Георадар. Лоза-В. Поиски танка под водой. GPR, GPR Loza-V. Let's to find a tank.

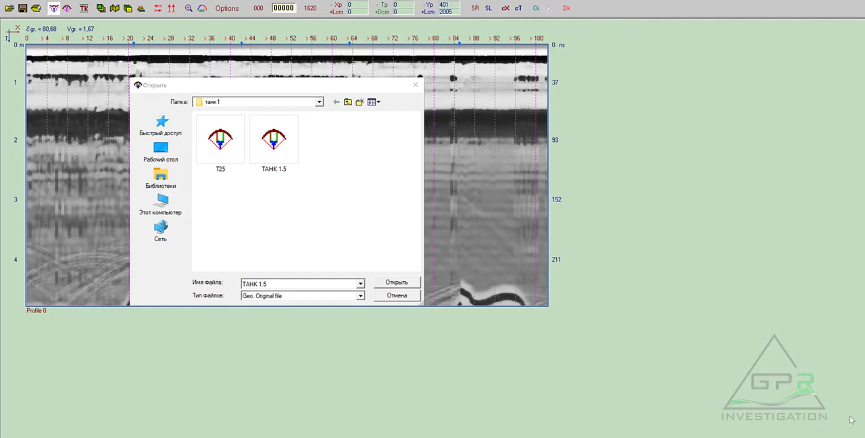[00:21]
файликов которые мне достались от наших общих друзей алексея и андрея из канала в поисках сокровищ они мне дали два замечательных файла для того чтобы их обработать и посмотреть где есть танк то есть сегодня мы будем искать там приступим все еще раз открою профиль файл танк полтора
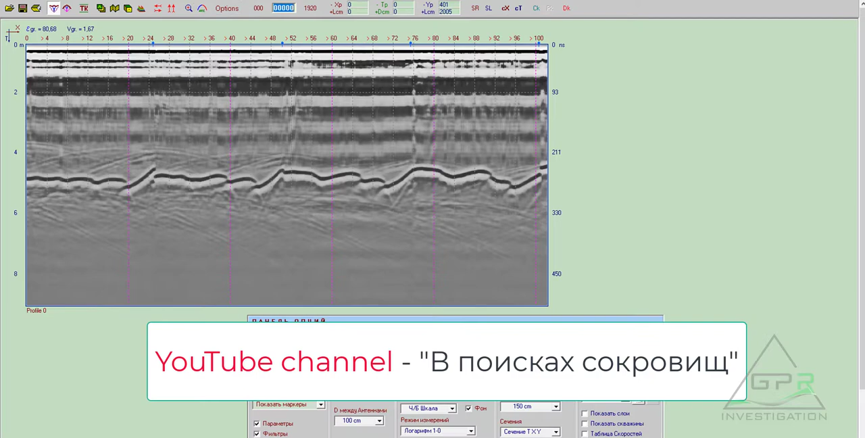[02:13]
пока рассказывать не буду ребята мы своем канале все это расскажут так смотрим что у них получилось я сразу выставил глубину скорость по воде у нас 167 я сразу ставлю что примерно понимать где у нас где у нас поверхность на то есть уровень 0 по профилю 20 между антеннами 20 шаг по глубине метр так дальше для тех кто не любит
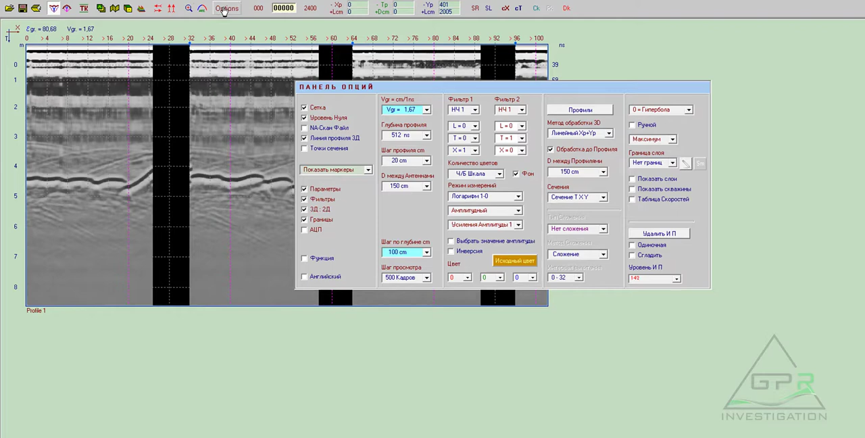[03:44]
сечение трех в трех окошках трех планах вид сверху по иксу и по игре так все закрываем общинцы идем в таблицу координат то есть сейчас нам нужно по шагу профиля сделать эту площадочку то есть ставим высоту 0 координаты прямоугольные координаты по шагу профиля пересчитываем соглашаемся 20 сантиметров мы знаем дальше все программа там обсчитала корректируем
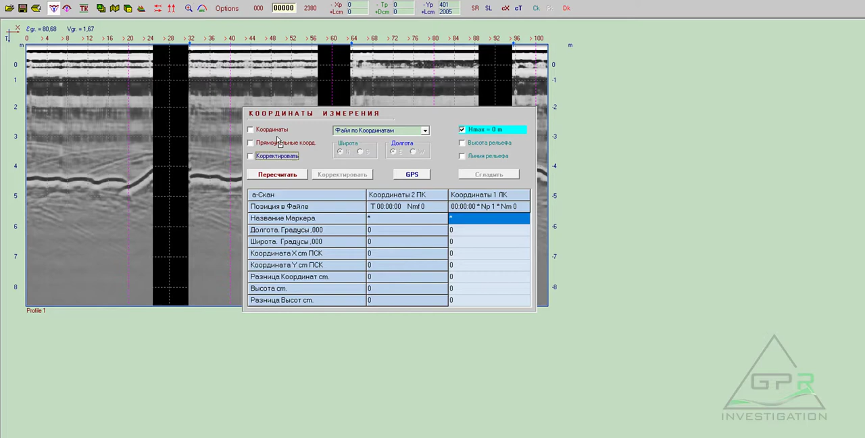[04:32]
корректировать то соглашаемся с программой по 20 сантиметров все сейчас программа пересчитает подвинет что считает нужным все с этим готова закрываем таблицу координат ставим наш курсор где нибудь здесь и посмотрим что нам покажет
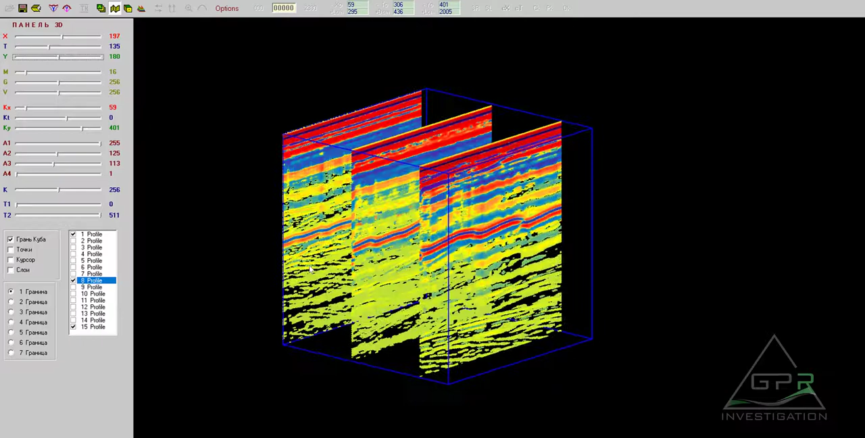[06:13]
это пока сигналов от танка может быть вы заметили мощный гиперболса на реке едем дальше в новом карте есть интересная функция можно прочертить границу поверхность как бы не это самое интересное интересное что с этим можно сделать дальше то сейчас я прорисую
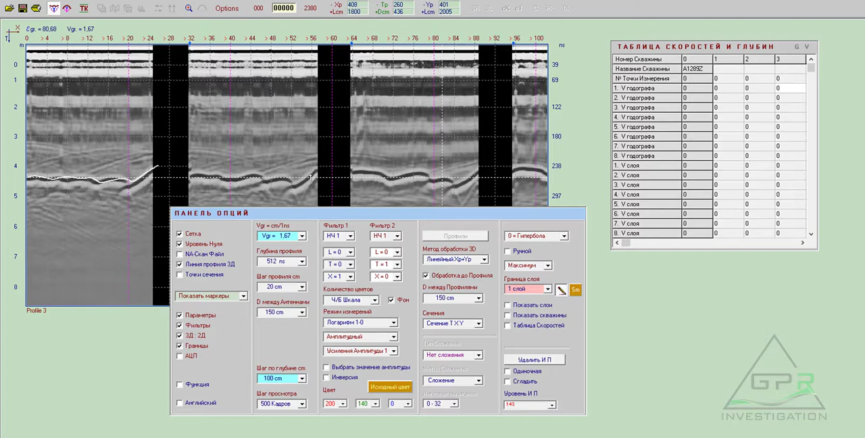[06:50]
вот так примерно каждую границу
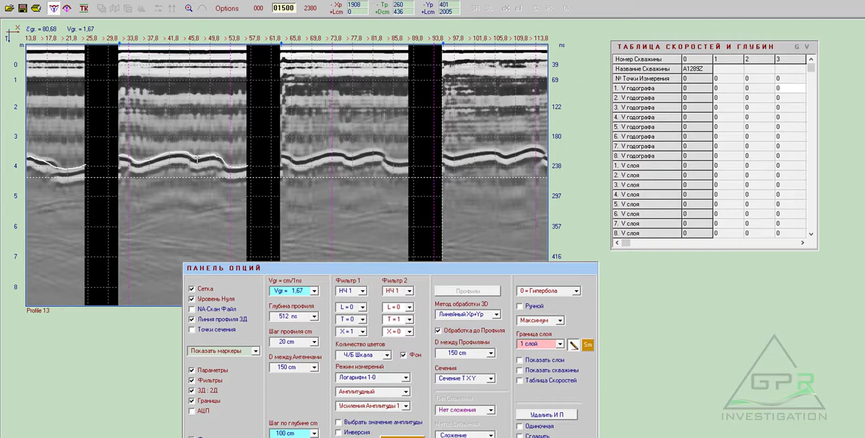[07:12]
так закончили отлично
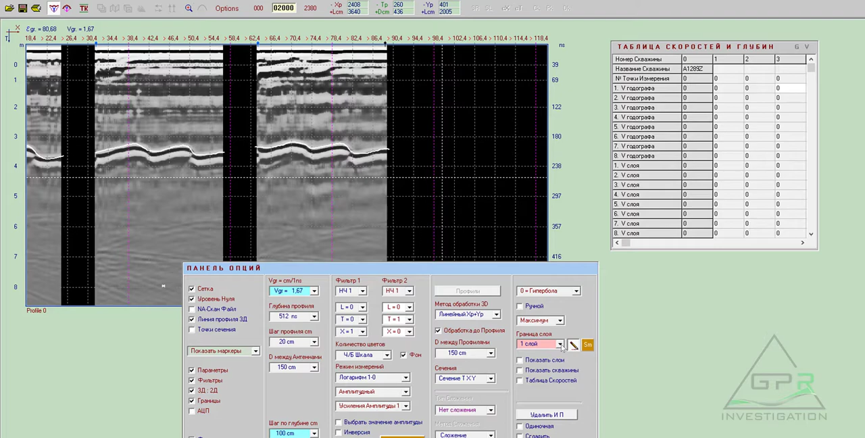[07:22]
убрали слой и от границы вышли возвращаемся в плоскость профиля 3d программа пересчитывать снова
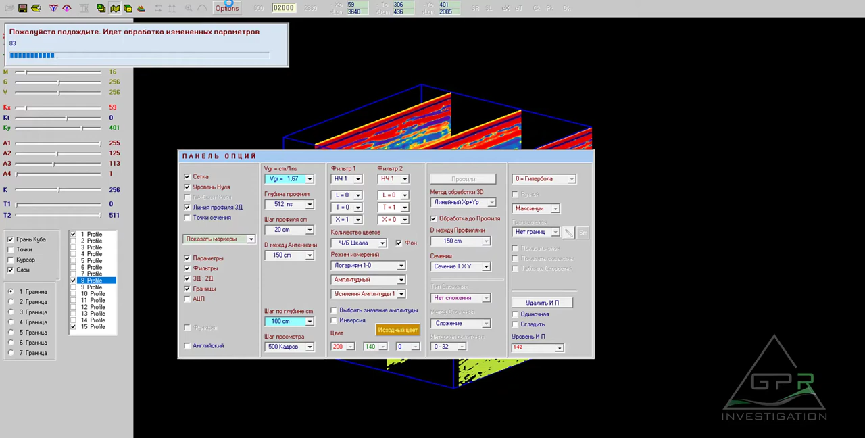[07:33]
если некоторые из вас уже заметили на экране появилась некая поверхность неровная сейчас программа все еще считает
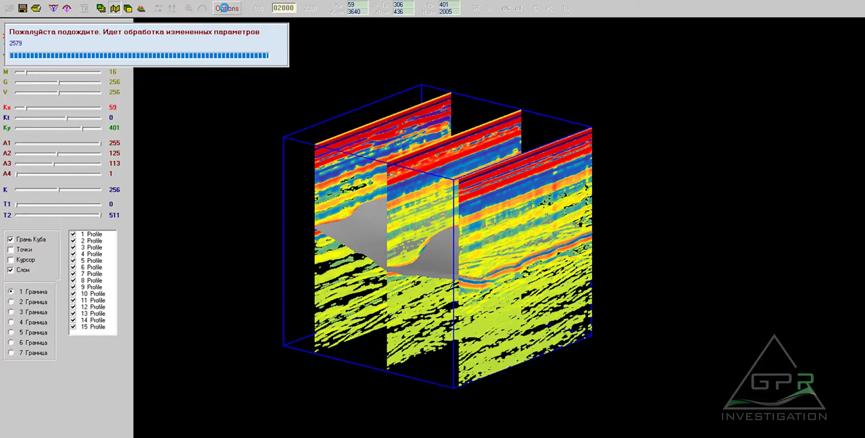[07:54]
так что сейчас можно сделать с этим то есть сейчас я выключу все разрезы можно будет увидеть как выглядит поверхность дна так выключили
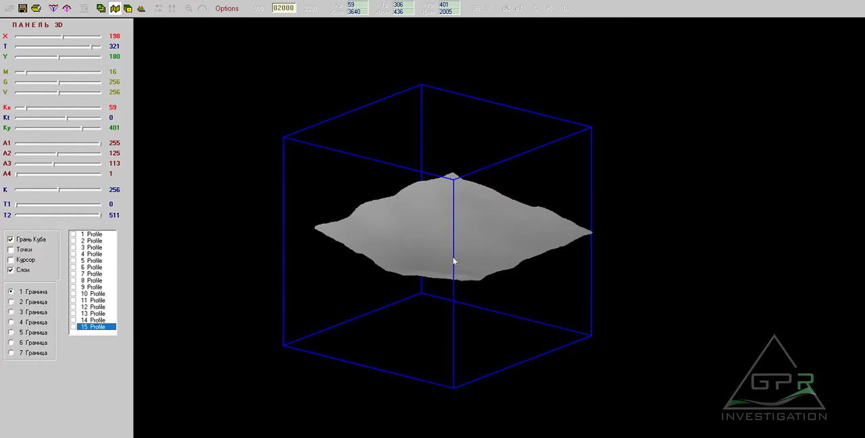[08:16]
уберем грань куба и дадим немного контрастности этом примерно вот так теперь мы видим
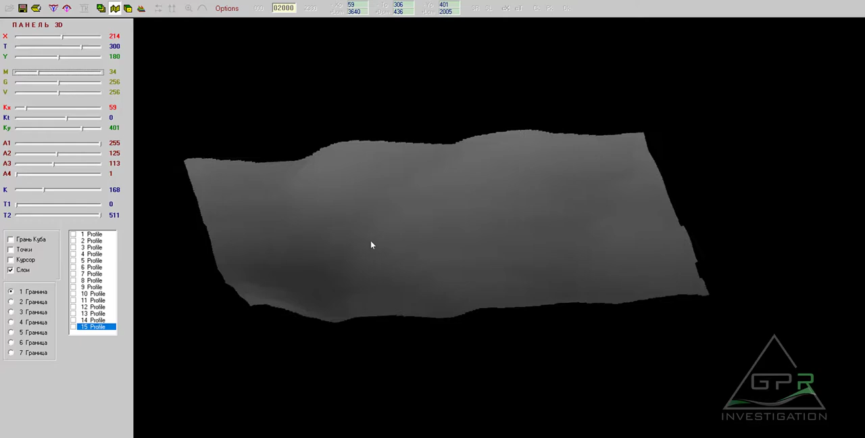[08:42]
поверхность дна и ребята проводили свои работы
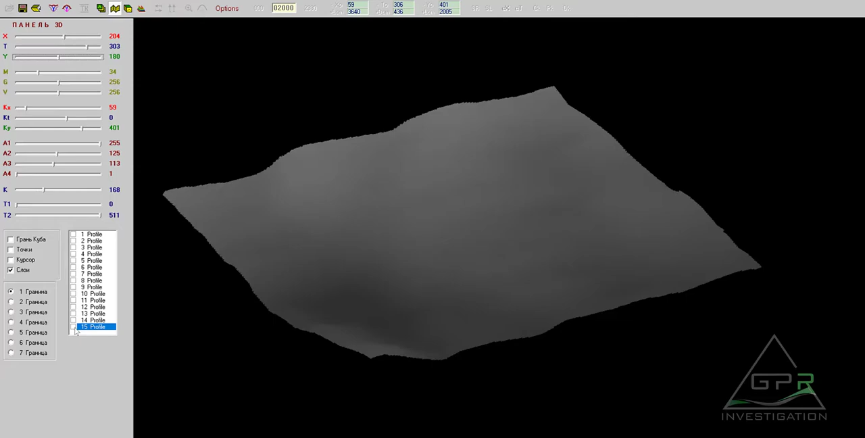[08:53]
теперь включим все разрезы
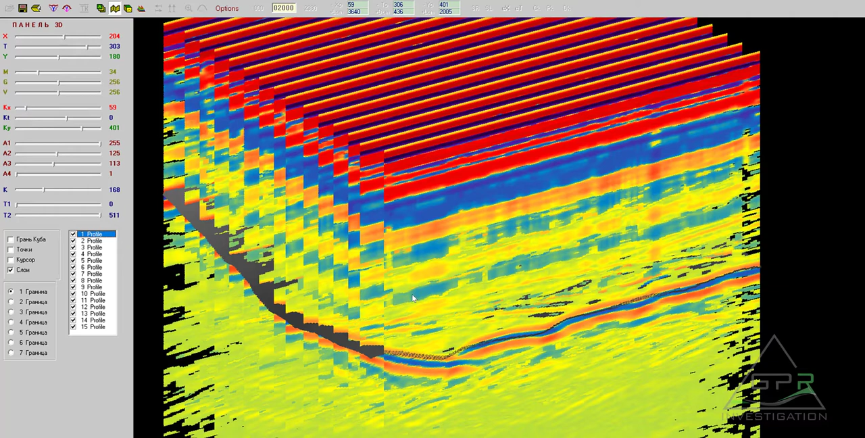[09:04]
немножко от едем теперь
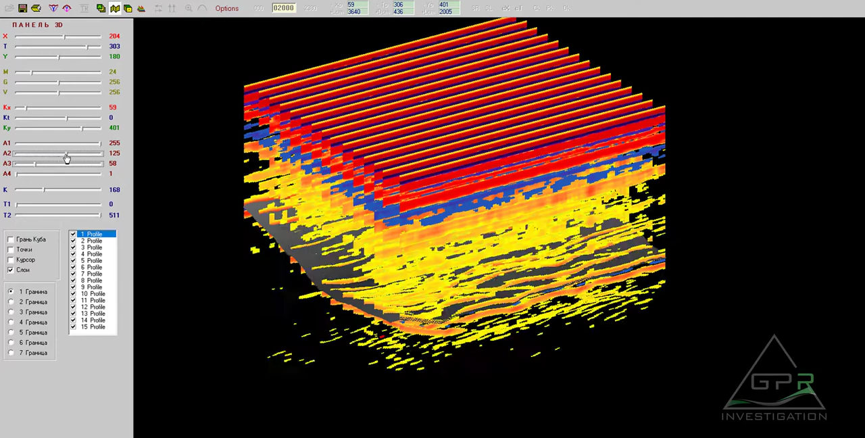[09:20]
берем здесь ставим немножко снизу нам нужны эти сигналы из-под дна тоже там есть на дне надо посмотреть